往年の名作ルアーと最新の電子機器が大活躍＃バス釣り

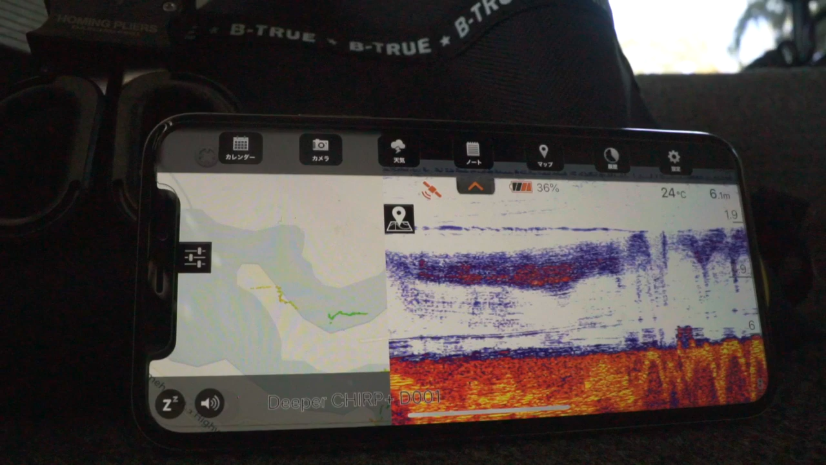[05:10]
On screen: depth 6.1 m, water 24°C
だからシャットでやっぱり沈めてなんだ。
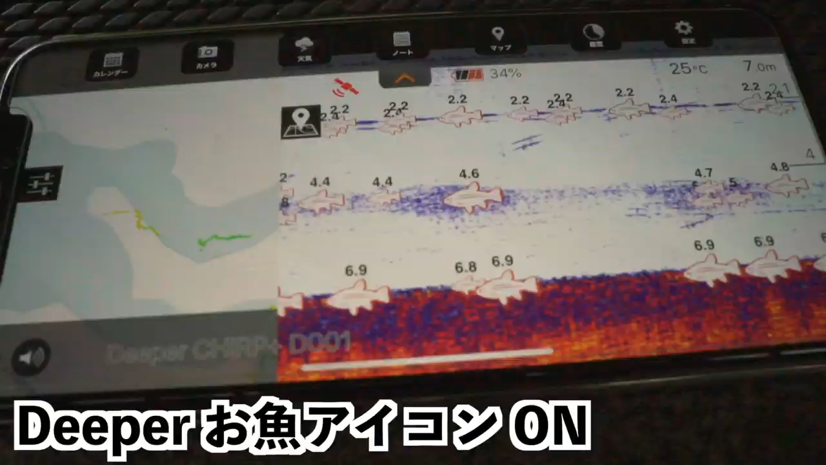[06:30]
On screen: depth 7.0 m, water 25°C
タカナアイコン入れてみましたけど、これねやっぱ中層の全部ベイトの群れ、このベイトの群れにね、たまにピーコックが突っ込んで食べてるみたいですね。
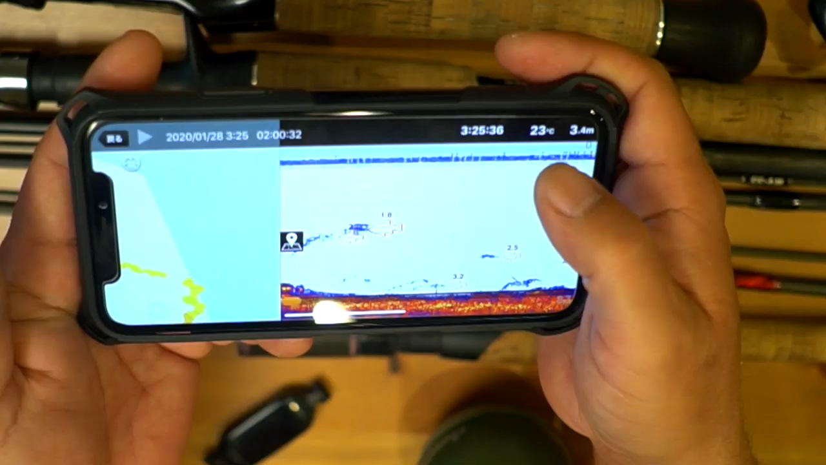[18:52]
On screen: depth 3.4 m, water 23°C
こう開くとですね全部その日に
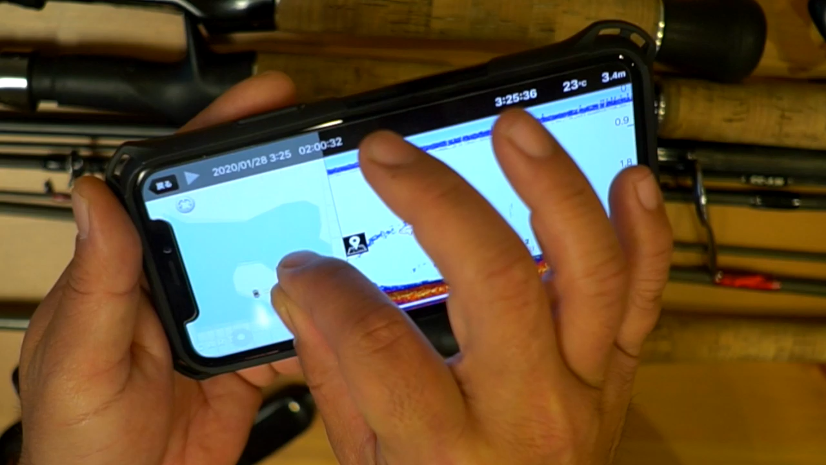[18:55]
On screen: depth 3.4 m, water 23°C
撮ったログがこうやって地図でね
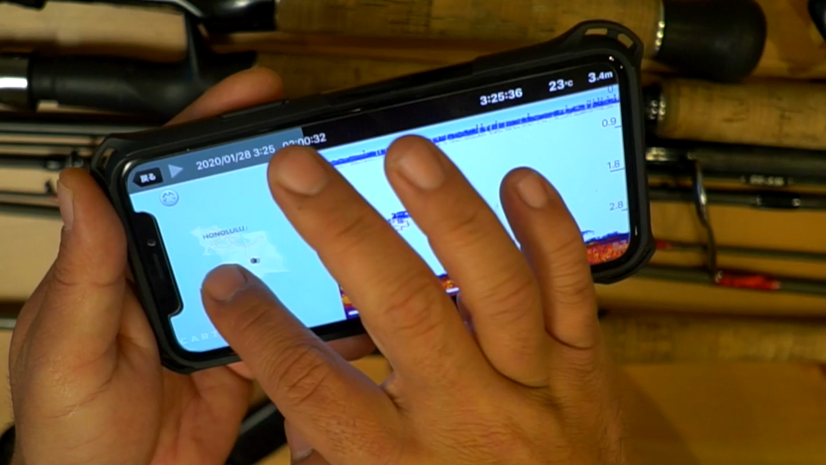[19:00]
On screen: depth 3.4 m, water 23°C
どんどん記録されていくっていうことで、このねノースショアに行く道すがらにあるんですけども、
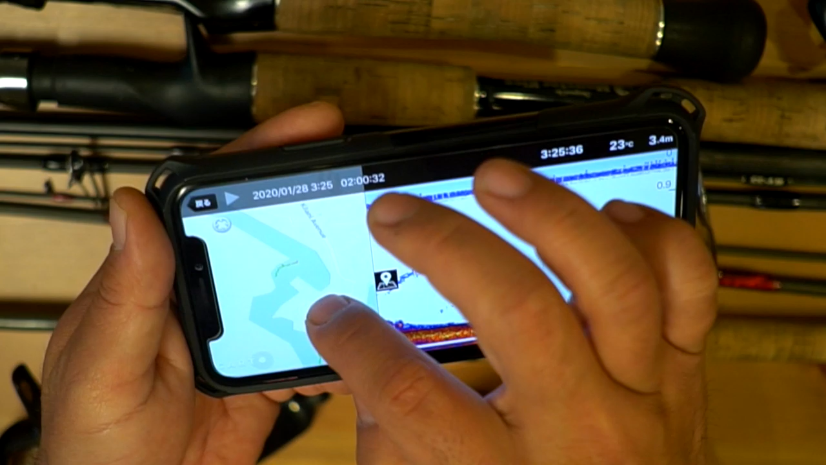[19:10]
On screen: depth 3.4 m, water 23°C
結構ね断続的にねいろいろなところで使ったんですけども、まあこう使ったデータが見れるっていうことで、普段ねあのガイドさんが足元に魚群探知機を置いていて、
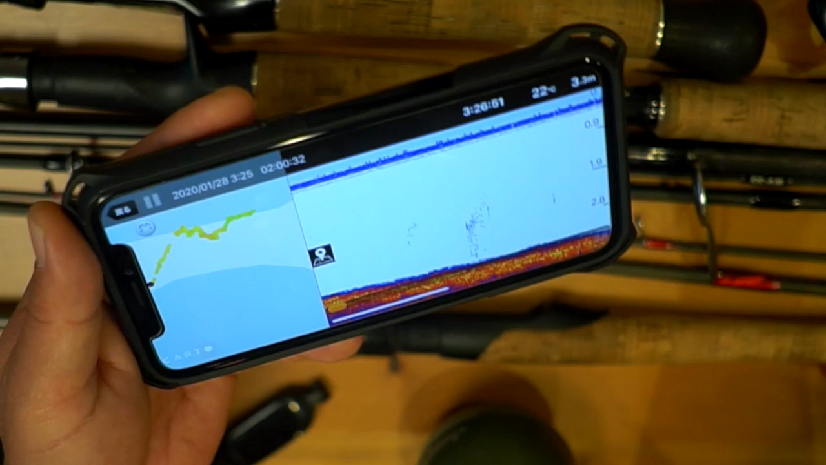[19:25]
On screen: depth 3.3 m, water 22°C
それでもって的確なね場所を案内してくれるから、まあその、ここら辺でこういうルアー使ってっていうことで、
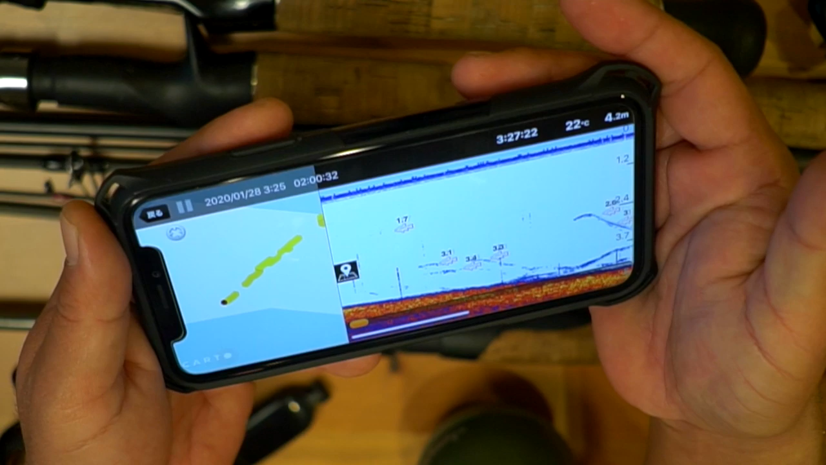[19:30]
On screen: depth 4.2 m, water 22°C
やる、まあそれでね十分釣れるんですけども、
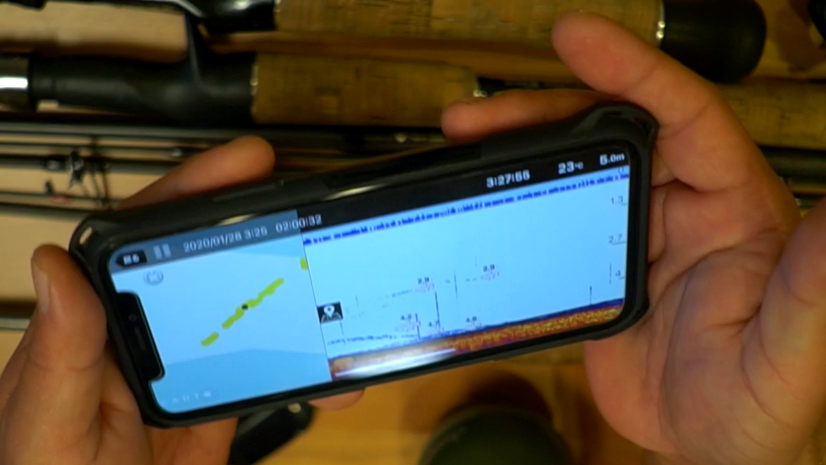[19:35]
On screen: water 23°C
まあ例えばこのディーパーを持っていったことによって良かったのは、
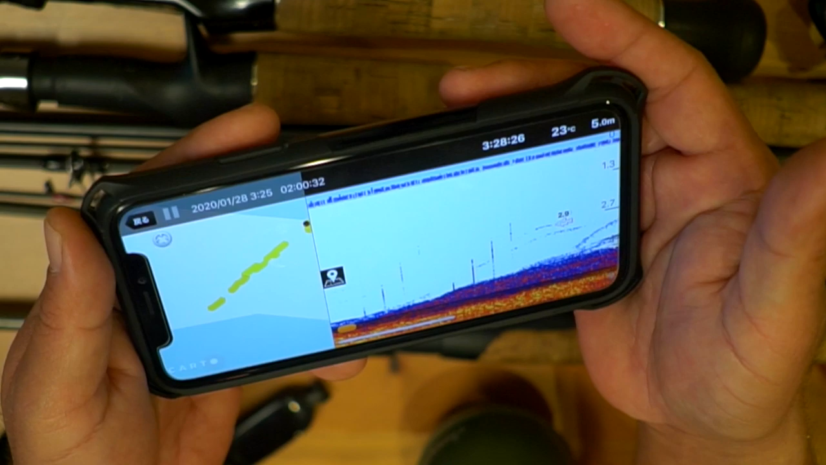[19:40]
On screen: depth 5.0 m, water 23°C
後半ねずっと今回の動画でもやった橋の下のポイントってね、
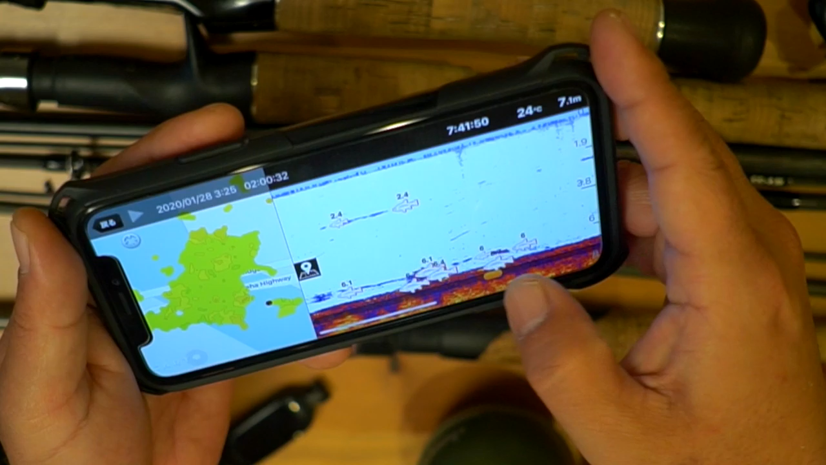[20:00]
On screen: depth 7.1 m, water 24°C
介してみると、もうねだいぶね固定マップもね何回も行ったり来たりしたんで生成されてきてますが、これもうめちゃくちゃベイトがいるんだな。
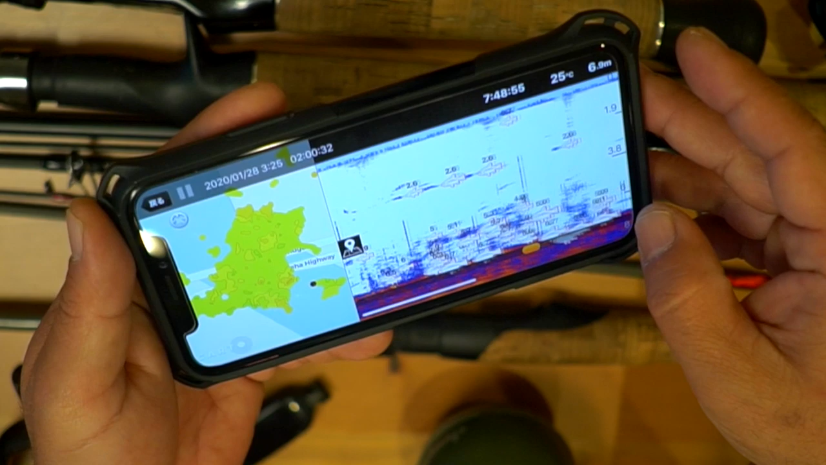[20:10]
On screen: water 25°C
他のところでもねかけていたんで、ああなんかあんまり魚映らないんだなーなんて思ってたんですけども、
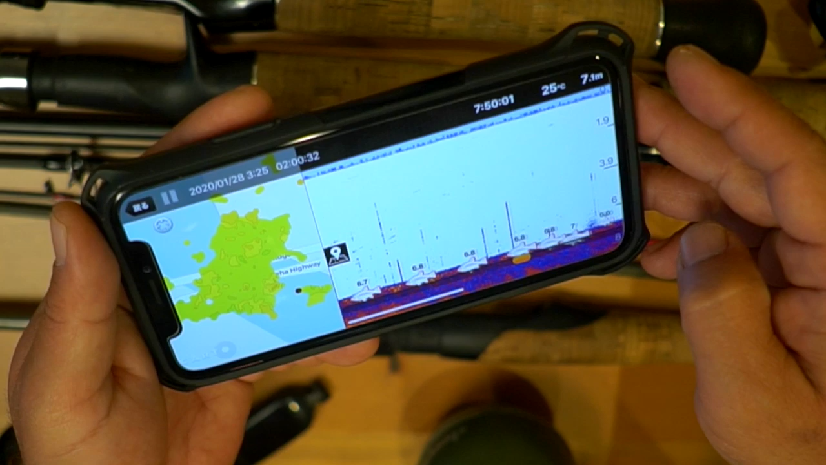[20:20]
On screen: depth 7.1 m, water 25°C
このね橋の下に行ったら、状況が一変して、で魚もね実際によく数もサイズも出たんですけども、あなんだろう、暑い湖の中でやっぱ橋の下で日陰になって小魚が過ごしやすかったんですかね、橋の下に行ったらめちゃくちゃベイトが映るんですよね。このベイトが映らない時は全然釣れないんだ、当たり外れが結構激しいから。だから例えば早朝の出発してすぐの時間帯はまだ湖
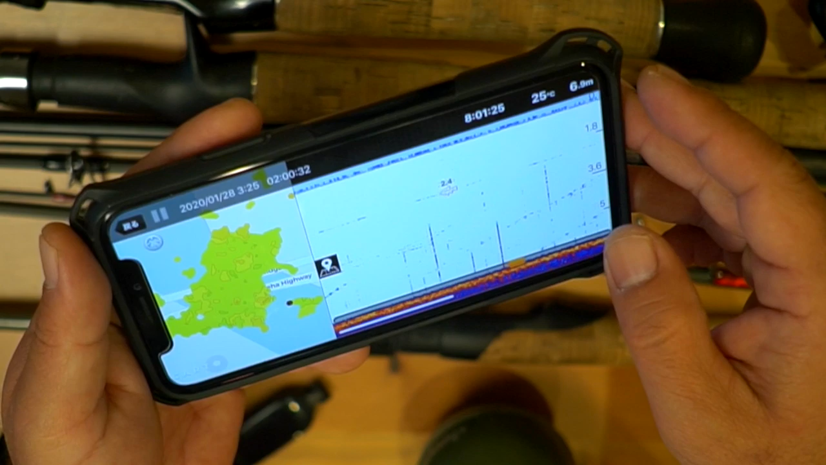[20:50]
On screen: water 25°C
も冷えているから実はあそこ釣れないんだ。で後半のね船が上がる前後の時間ね、ちょっともう太陽も上がって周りが暑くなってきたら、こうやって橋の下にベイトが差し出して、それでもね釣れない時は釣れないんだけど、
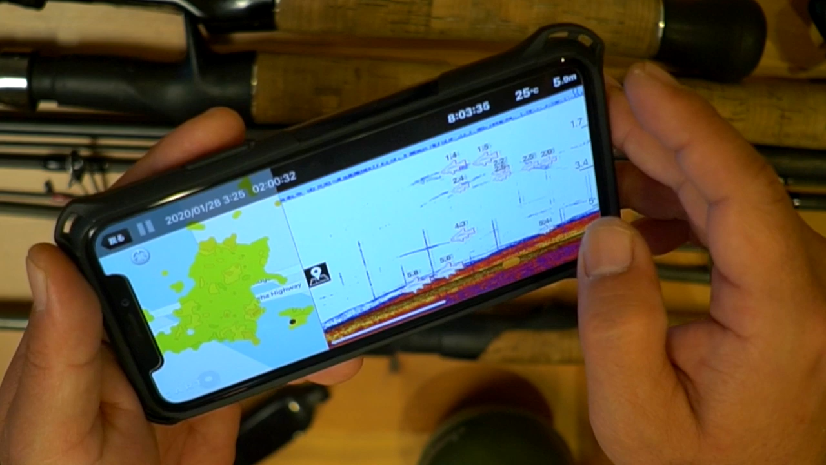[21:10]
On screen: water 25°C
釣れる時はね結構パタパタって釣れるんだよなんて教えてくれたんですが、まあ実際にね魚群探知機これディーパー当ててみて、釣りの時間はおよそ半日ぐらいなんですけども、ただすごい暑い中で釣りしているので、こう集中し時、常にこうずっと集中してやってるとねやっぱねクラクラしてきちゃうんですよね。そこでまあこのディーパーの情報がちょっとね役に立ったなっていうのは、まあ橋の下でまあ十分涼しかったんですけども、映らない時はこう全然ベイトの群れ映らないんですよね。
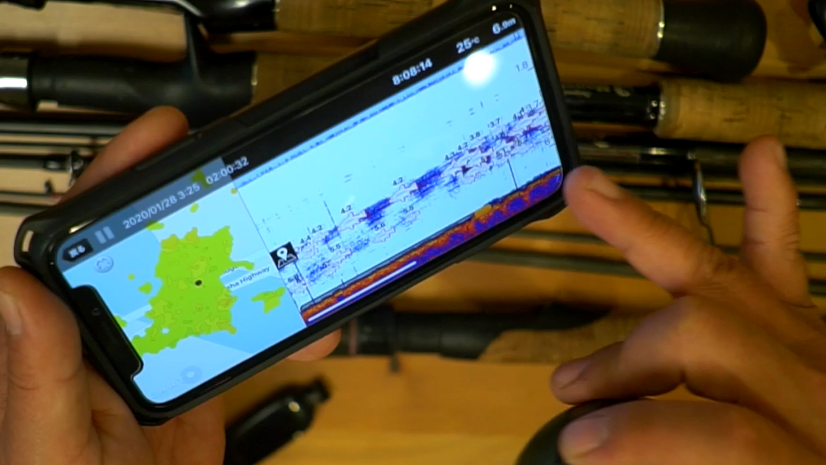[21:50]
うん、でこれでこうさーっとねベイトの塊がわさわさわさわさって、まあ要は魚群ですよね、こういう感じね、こういう感じで中層に魚群がバーって捉え出したら、そこでねシャッドを集中してチャッチャッチャッチャッチャッチャッって首振らせるとガーンってくるんですよね。ああそうなんだと思って、ここまでねちょっと海外で魚群探知機とまあ、あーこれ持ってきてよかったな、リンクしてんなこのデータとっていう機会ってねあんまりなかったんで、今回ね改めてねずーっとね序盤から、